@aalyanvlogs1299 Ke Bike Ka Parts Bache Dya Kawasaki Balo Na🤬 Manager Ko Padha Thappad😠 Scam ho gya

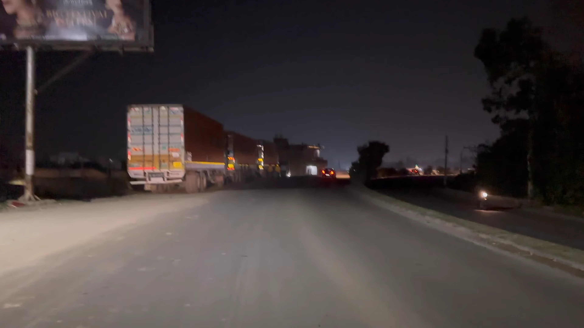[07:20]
हम गाड़ी लेके नहीं आए, आपको पता है रोड का काम लगा हुआ है बहुत जोरों शोरों से, तो गाइस ये पीछे